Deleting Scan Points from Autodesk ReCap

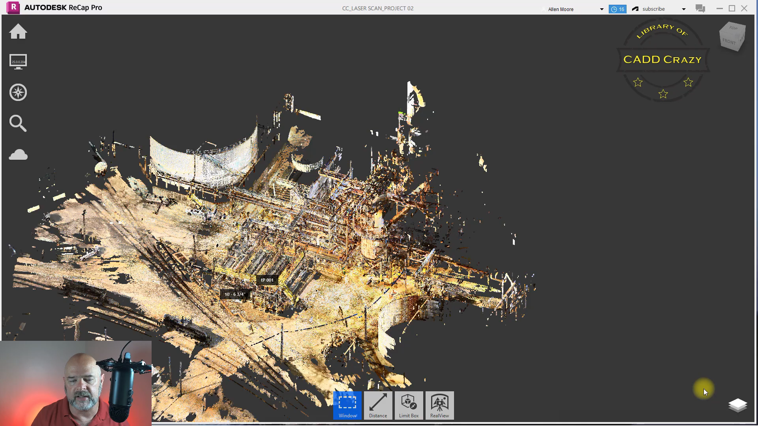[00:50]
A lot of scanners can go out 150 meters, 300 meters and sometimes even further depending on how you have your settings on your scanner. Well today I'm going to show you how to get rid of some that data and only use what you want. As you can tell on our screen we have a scan that was done and we're getting a lot of data that we don't really need at this time.
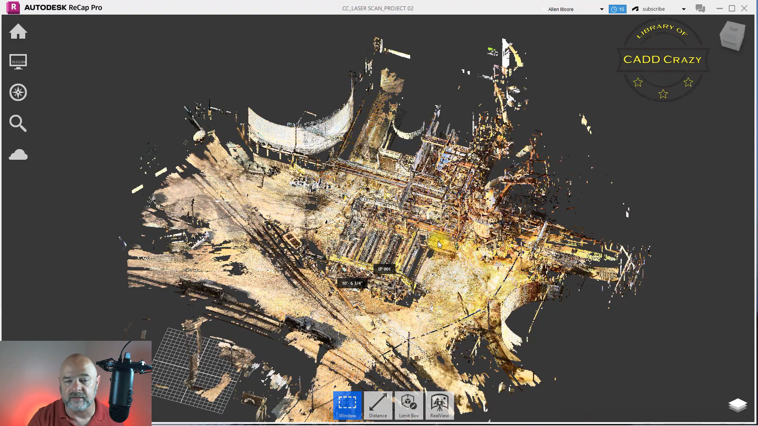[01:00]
Our main areas are basically the cooling tower and the exchanger area. We got tanks over here, we got tanks over here, we got rail cars over here and there was no reason to capture all that except for the scanner did and the person that was doing the registration didn't pare down the scan any further than they needed to. So they just let the whatever scans were whatever points were captured were kept in the file.
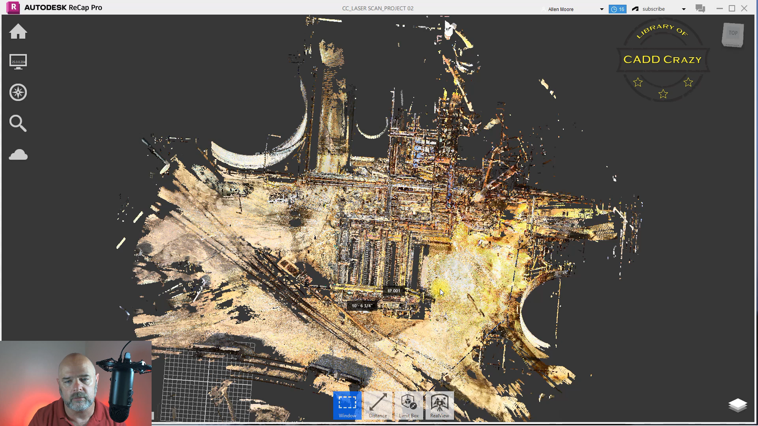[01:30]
So what we're going to do is we're going to remove some of this data.
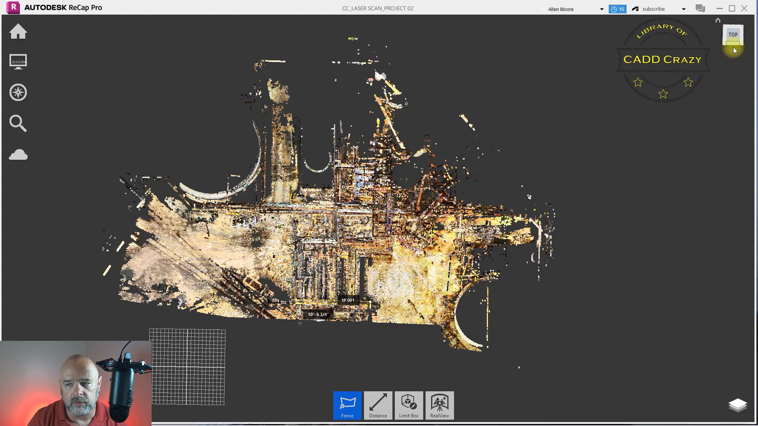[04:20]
You can do this in your front view. So you can see that we've got like junk down at the bottom, probably because there was water on the ground and it was reflective.